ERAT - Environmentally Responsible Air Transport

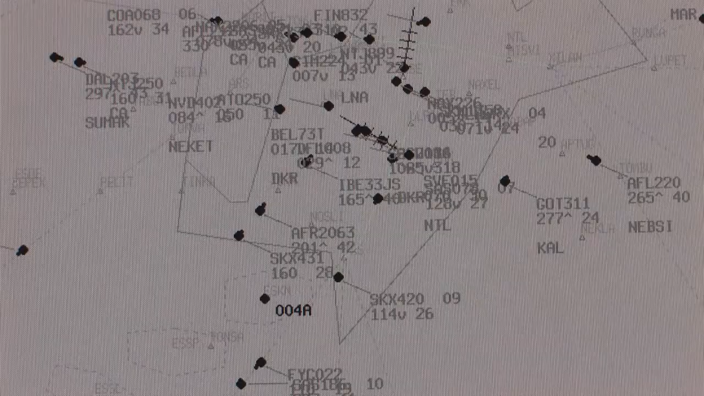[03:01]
It also provides means to represent the
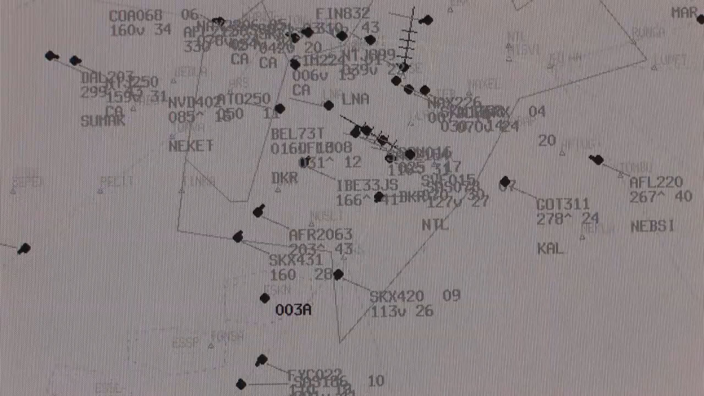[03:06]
aircrafts in a simulated environment here.